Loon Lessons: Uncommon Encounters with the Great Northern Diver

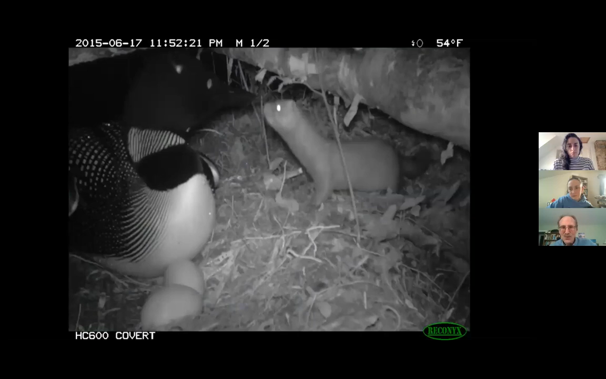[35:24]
Here's a mink walking the shoreline when the loon's incubating at night. This is a river otter checking out the shore.